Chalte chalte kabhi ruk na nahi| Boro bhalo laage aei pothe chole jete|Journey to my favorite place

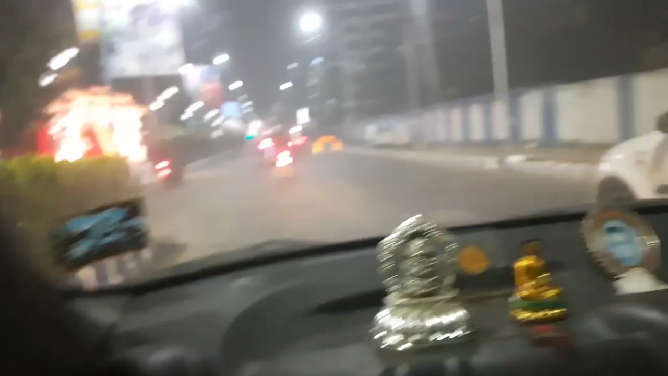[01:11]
আর আমার রাস্তাটা অতি সুগম, খুব সুন্দর, একেবারে বিয়েবাড়ি চলছে,